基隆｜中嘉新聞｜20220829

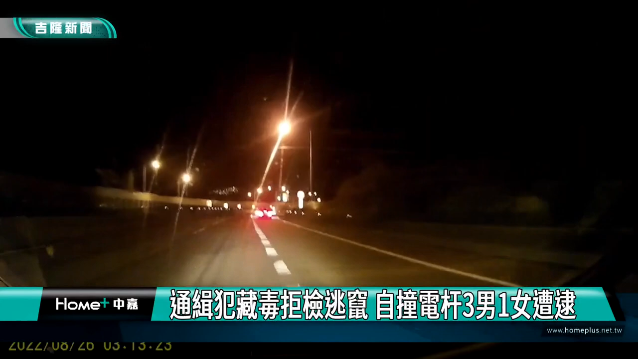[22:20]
大半夜遠景開車家族馬力緊追前方聚檢轎車一路從快速道路追到平面開車機台開車機台聚檢車輛突然右轉當場撞上分割島上電線桿整輛車卡住兩名遠景健壯迅速下車一左一右拔槍警戒